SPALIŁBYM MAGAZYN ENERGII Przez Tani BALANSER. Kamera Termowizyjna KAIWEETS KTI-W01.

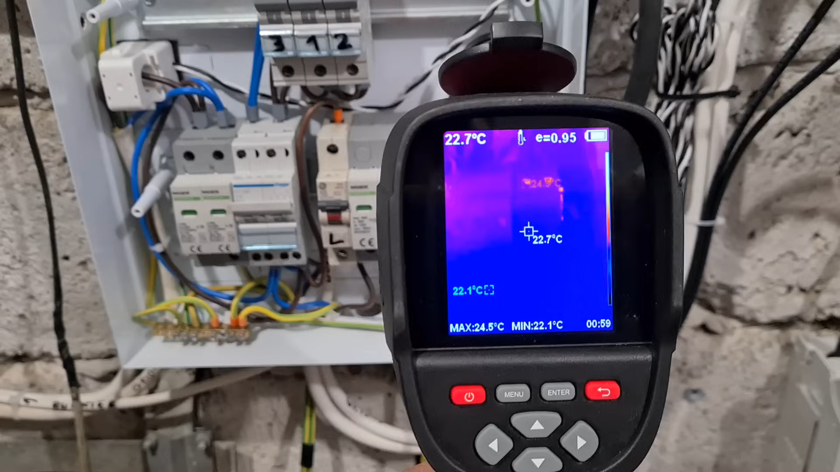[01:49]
On screen: spot 22.7°C, max 24.5°C, min 22.1°C
najeżdżam to teraz nic, bo już PV-ka nie działa a tutaj mi grzeje 40, prawie 50 stopni także pierwsze zaczniemy od wynalazku
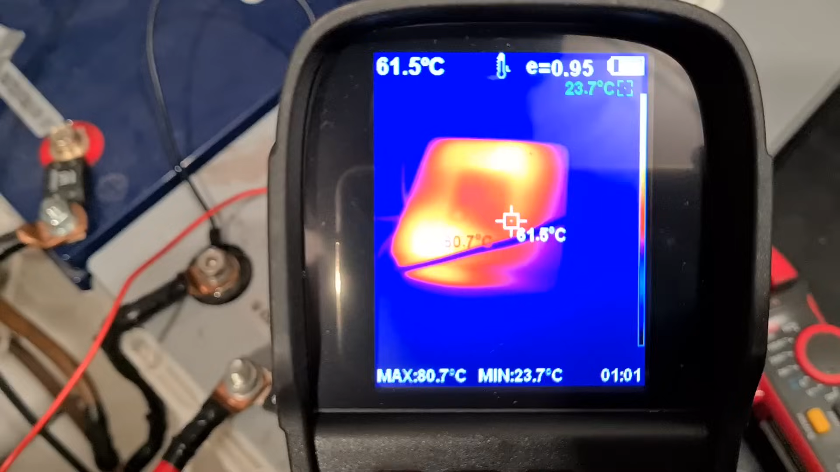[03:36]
On screen: spot 61.5°C, max 80.7°C, min 23.7°C
80 stopni ma to dziwne pudełko w
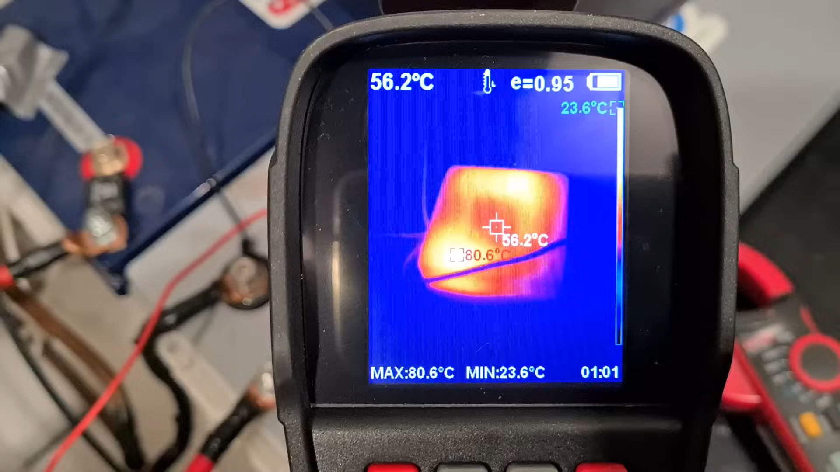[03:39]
On screen: spot 56.2°C, max 80.6°C, min 23.6°C
najgorętszym miejscu nawet miało 85 stopni miejscami słuchajcie, to jest jakiś dziwny balanser bez nazwy Chińczyk go przysłał, żebyśmy potestowali i tak, żeby nie było słuchajcie
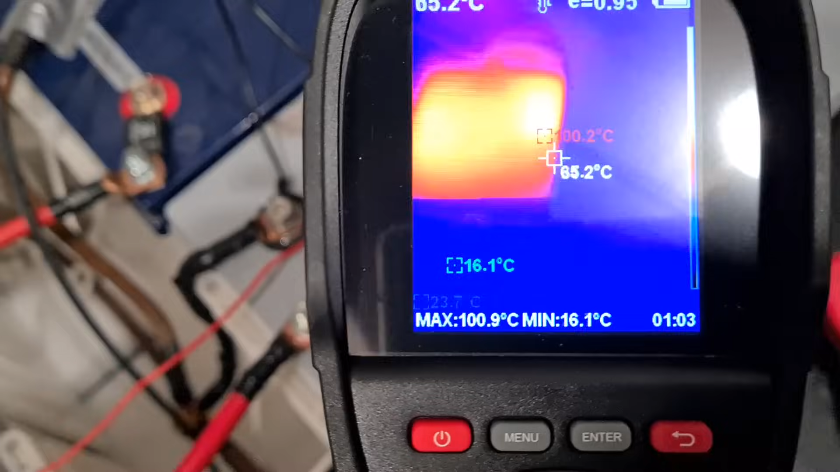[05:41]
On screen: min 16.1°C
nie idzie się dotknąć jest masakra zobaczcie 105
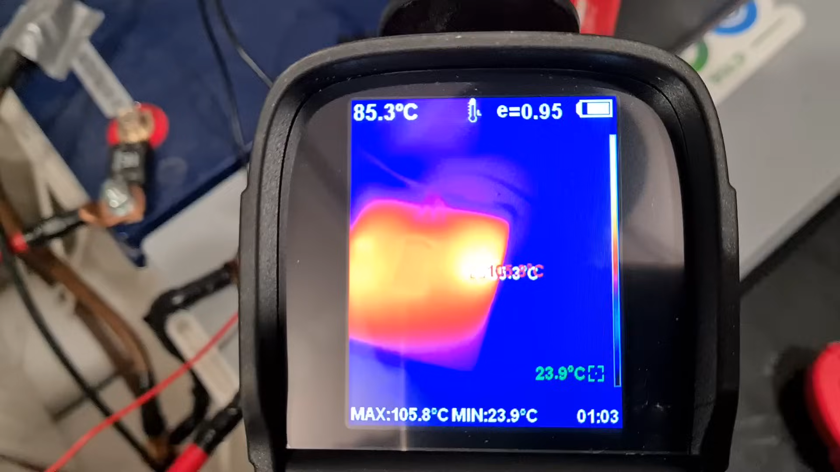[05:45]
On screen: max 105.8°C, min 23.9°C
tam przez ubodowę nie było tutaj 105 106 stopni jest w tym miejscu także weźcie sobie
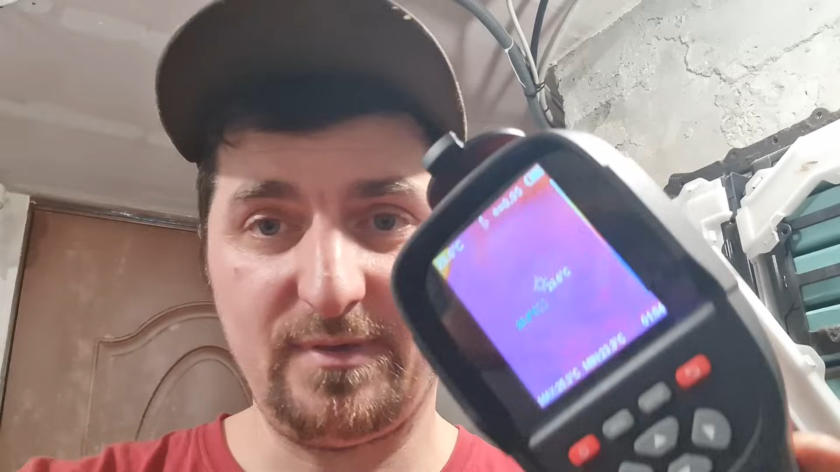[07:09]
koszt naprawdę to nie jest duże urządzenie ja tego używam tutaj dużo długo i często
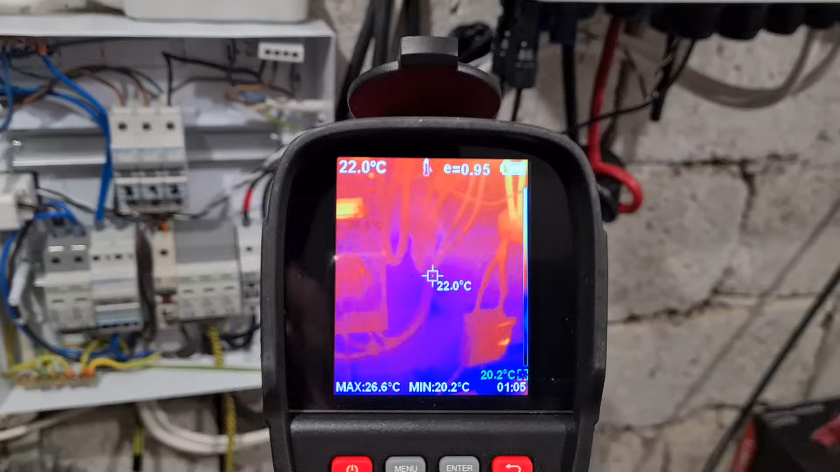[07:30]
On screen: spot 22.0°C, max 26.6°C, min 20.2°C
żeby sobie luknąć tu luknąć tam o głupi zasilacz 20 prawie 30 stopni ma zobaczcie
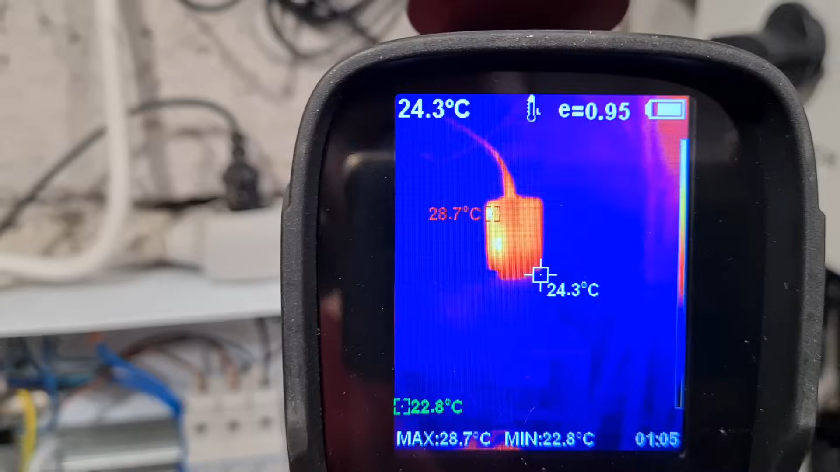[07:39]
On screen: spot 24.3°C, max 28.7°C, min 22.8°C
zasilacz on cały czas tu jest wpięty bo cały czas stacja pogodowa na nim działa
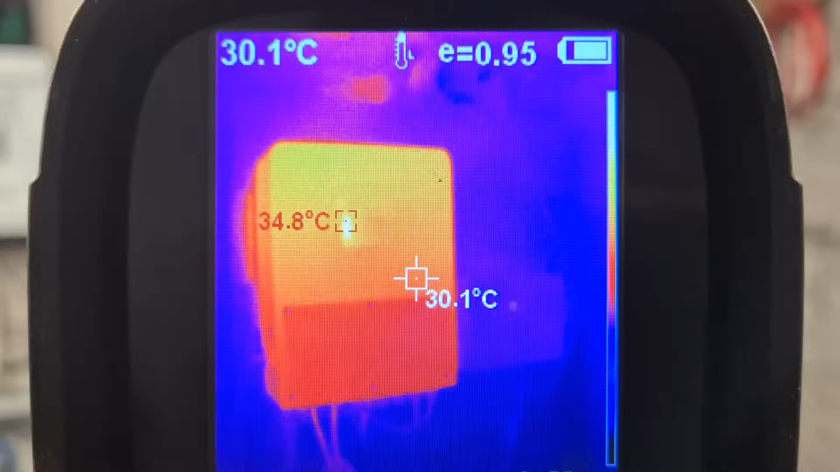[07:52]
On screen: spot 30.1°C
6 kW powiem on grzeje się cały ten radiator z tyłu się mniej grzeje jak ta obudowa on całym sobą oddaje
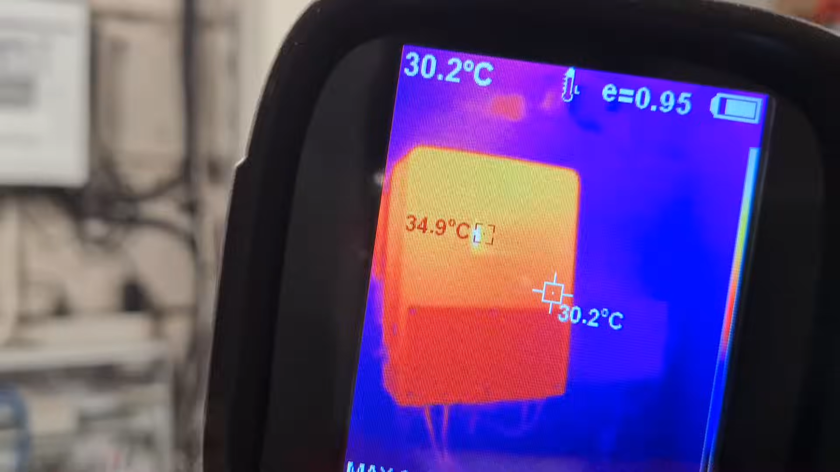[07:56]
On screen: spot 30.2°C, max 34.9°C
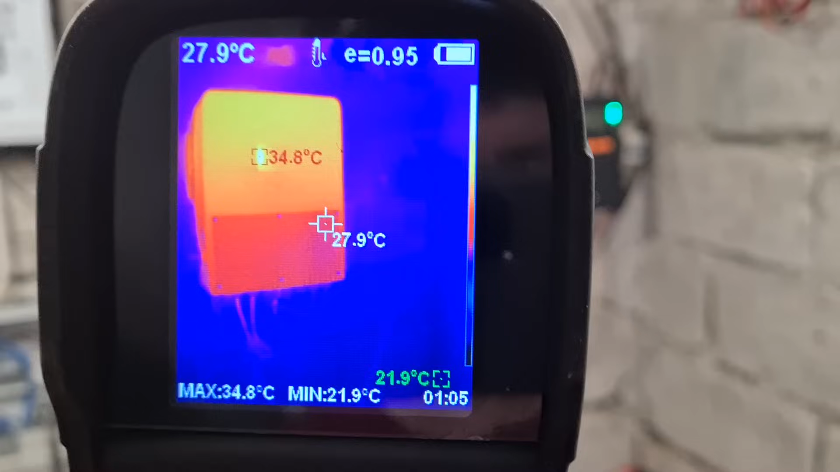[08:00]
On screen: spot 27.9°C, max 34.8°C, min 21.9°C
temperaturę mówią że to w miarę normalne a tutaj dalej to ustrojstwo jest podłączone słuchajcie no i dalej się buja 107 105
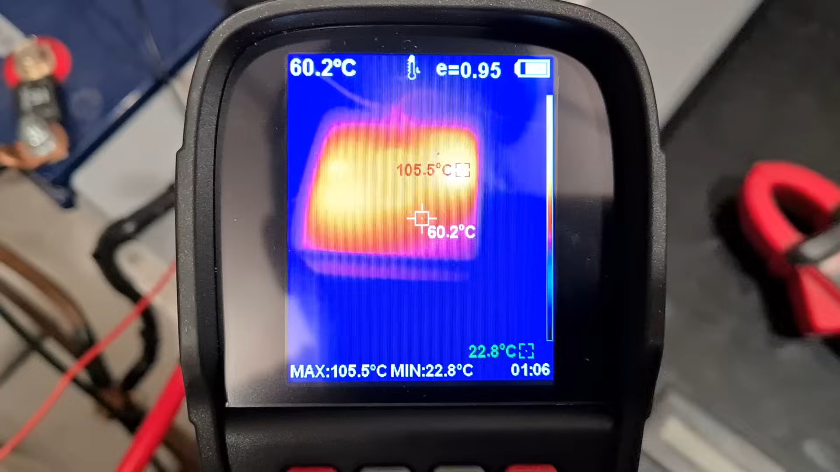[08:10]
On screen: spot 60.2°C, max 105.5°C, min 22.8°C
także no nie jest ciekawy ja to rozłączam z diabły